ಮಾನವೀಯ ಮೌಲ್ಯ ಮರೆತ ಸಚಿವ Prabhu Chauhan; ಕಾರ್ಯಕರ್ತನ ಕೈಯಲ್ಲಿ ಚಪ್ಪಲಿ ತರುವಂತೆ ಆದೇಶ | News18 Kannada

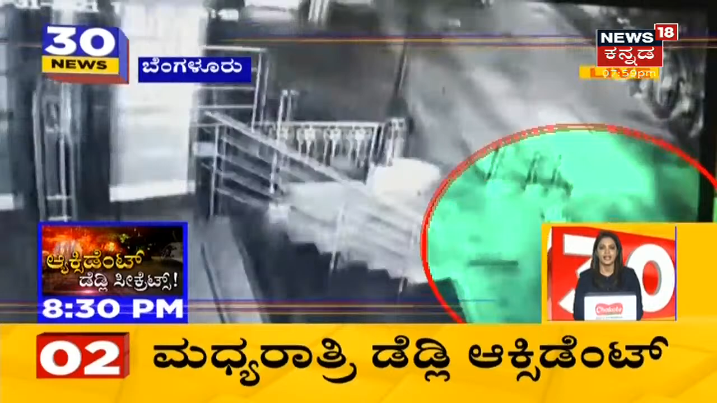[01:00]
बेंगलूरिनली भीकर रस्ते अपखात दल्ली होसूरू डीम के शासका वाई प्रकाश पुत्रा सेरिदंते येलु मंदी दारून वागी सावन अपिदार कोरम अंगलदा 98 रस्तियली मध्यरात्री वंदू 45 रसुमारीगे इअपखात सम्भविसिदे वेकवागी बंदा ओडी